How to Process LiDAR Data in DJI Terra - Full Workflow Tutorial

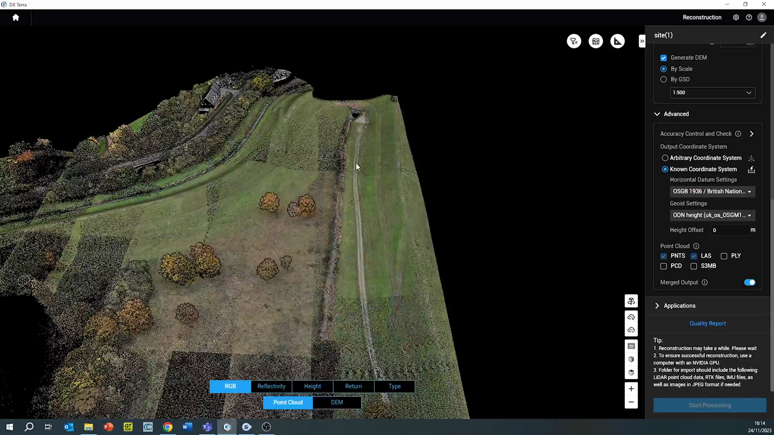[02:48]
You can select through the different file types including RGB which is the full colour,
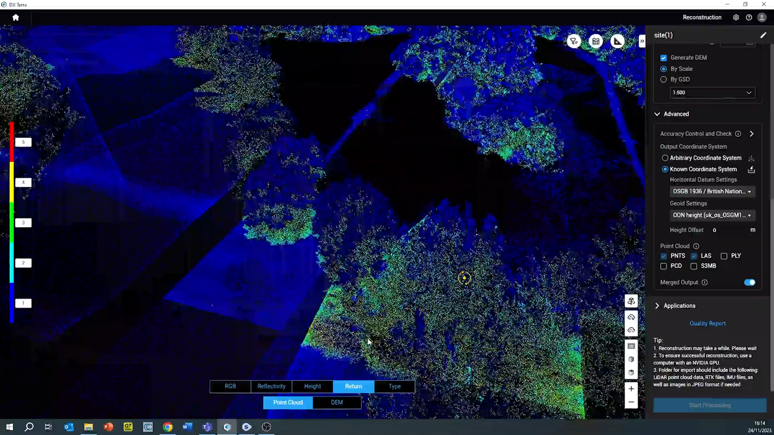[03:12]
the type of data which is the ground and anything above the ground level.
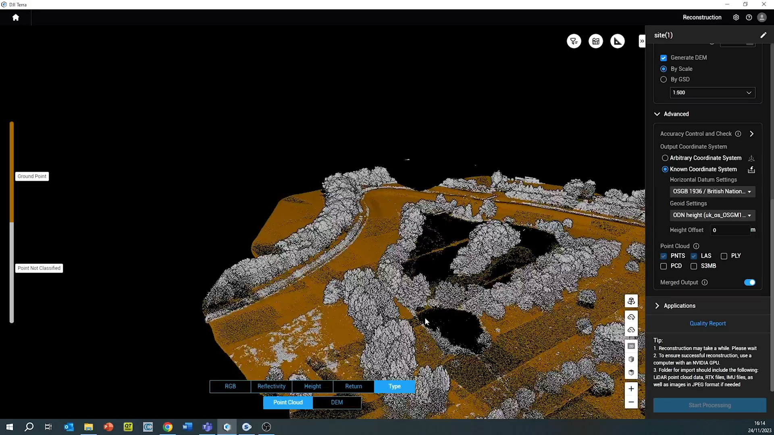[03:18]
This data is derived using the auto classification technique in DJI Terra as ground points and not ground points.
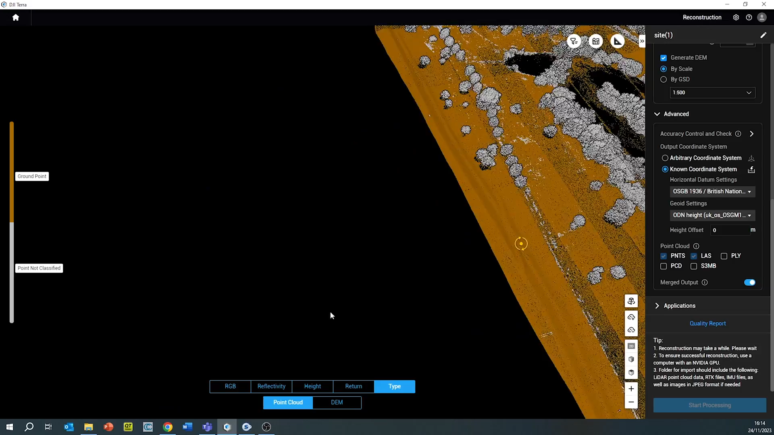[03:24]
Off ground points includes anything above ground for example trees,
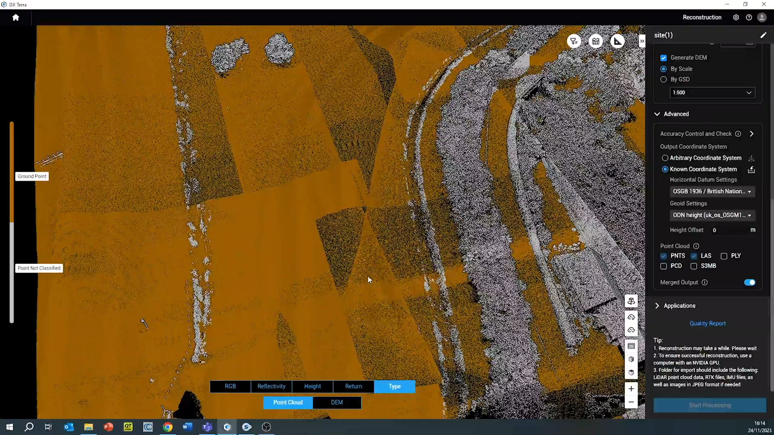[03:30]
telecommunication wires, buildings, cars etc. The quality report can be reviewed to make sure that all the data is within the specification. Thank you for watching this L2 workflow video, stay in touch for further video updates.